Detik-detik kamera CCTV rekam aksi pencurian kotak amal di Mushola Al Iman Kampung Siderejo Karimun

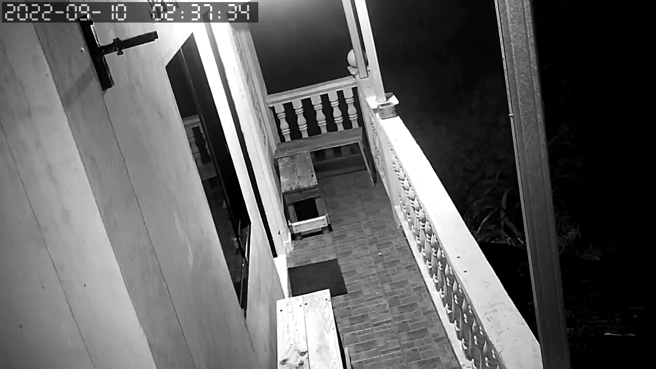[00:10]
Detik-detik kamera pengawas merekam aksi pencurian kotak amal di Musola Al-Amin,
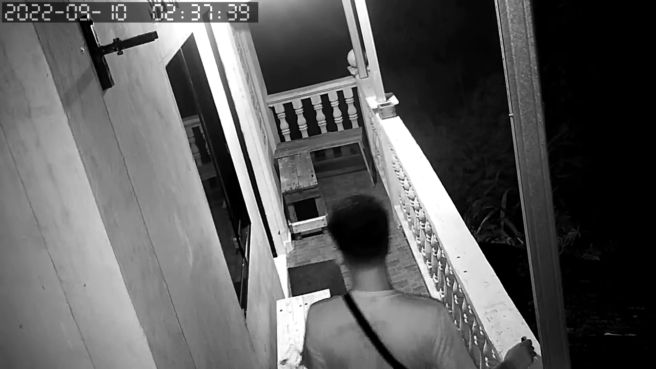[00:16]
Kampung Sidorejo, Tanjung Balai Karimun, Kepulauan Riau pada hari Sabtu